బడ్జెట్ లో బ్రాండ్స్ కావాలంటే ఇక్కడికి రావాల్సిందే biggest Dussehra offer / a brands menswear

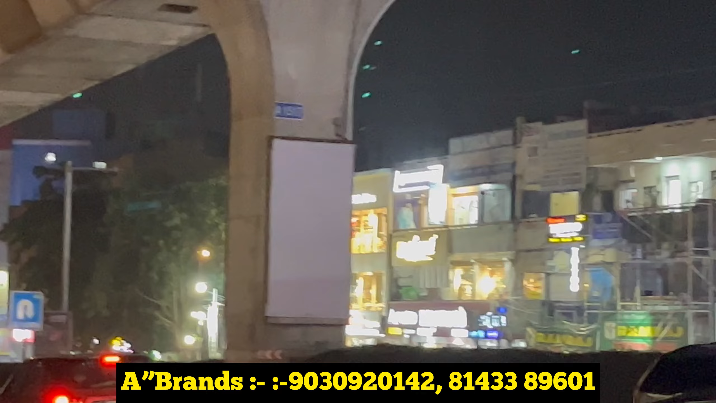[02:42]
పిల్లర్ నెంబర్ 1517 కేఎస్ బేకర్ ఉంటుంది లెఫ్ట్లో. ఆ గల్లీలో ఒక 200 మీటర్ లోపలికి వస్తే ఒక చిన్న చౌరస్తా వస్తుంది బ్రో.